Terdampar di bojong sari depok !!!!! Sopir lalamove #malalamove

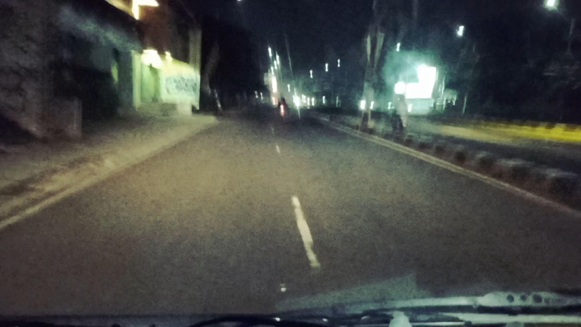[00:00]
Kita sekarang jam setengah 2 posisinya masih di Bojong Sari Raya
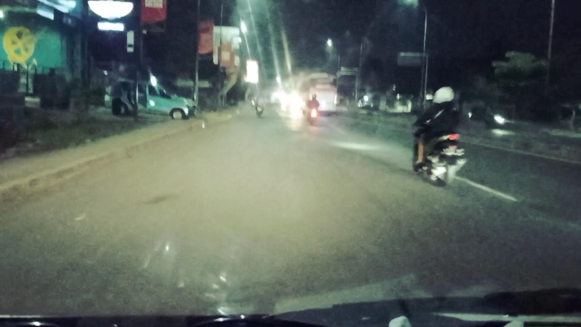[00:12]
Berdampar dari Neklas Sari tadi ya Putar-putar masuk ke Serpong, BSD BSD masuk ke Kumpam ya, Alunan Tegabogor Gak boleh blok kanan dan sekarang kita di Bojong Sari Alhamdulillah sudah dekat dari Roma